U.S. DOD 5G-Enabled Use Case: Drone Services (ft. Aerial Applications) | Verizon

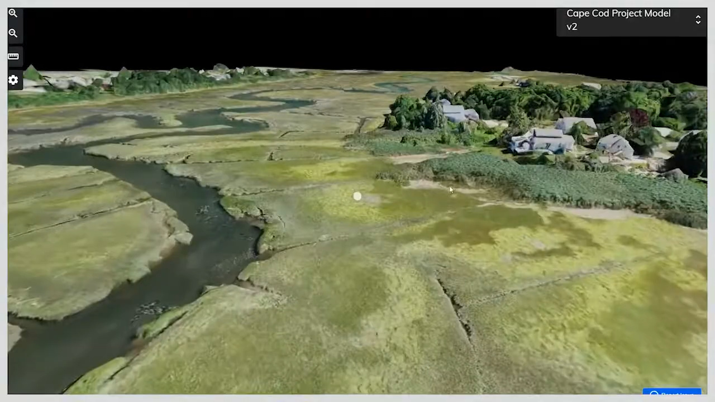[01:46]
copies of the physical world that allows a wide range of sensors to
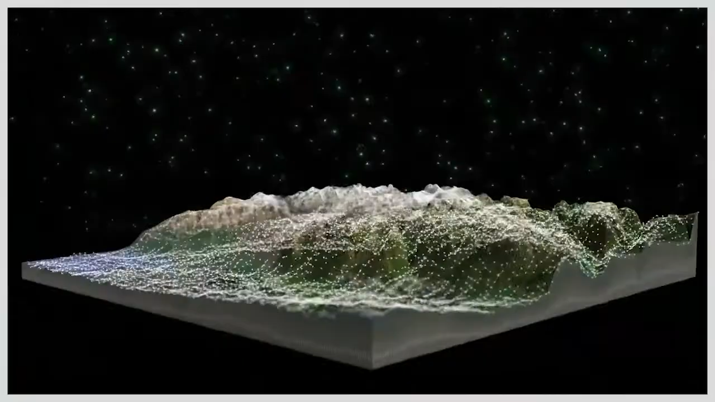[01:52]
come off of any kind of platform,